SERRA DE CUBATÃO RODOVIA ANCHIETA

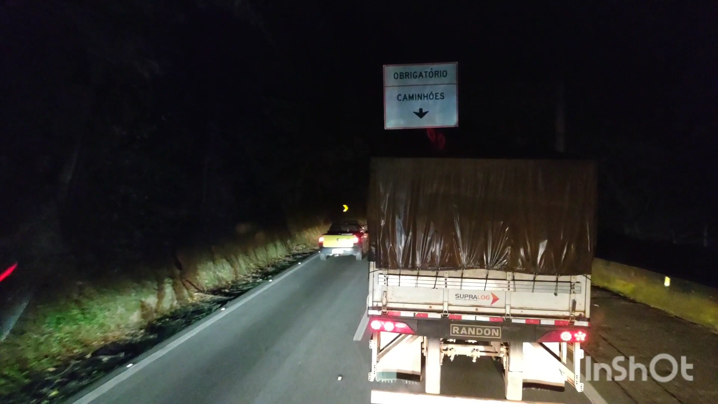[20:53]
Caminhões das 18 às 20 proibida ultrapassagem. São 19 horas, então não posso ainda ultrapassar. Olha só, olha, olha. Meu Deus.